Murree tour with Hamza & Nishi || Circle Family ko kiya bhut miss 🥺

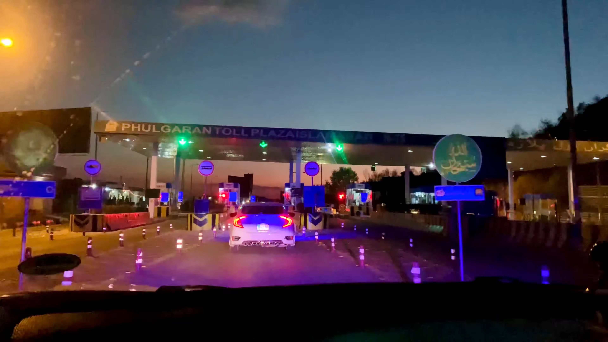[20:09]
तो मैंने कहा चले जी अब टूल प्लाजे की तरफ तो पहुंच ही गए हैं, तो क्यों ना जी टूल प्लाजे का नजारा भी आप लोगों को करा दिया जाए।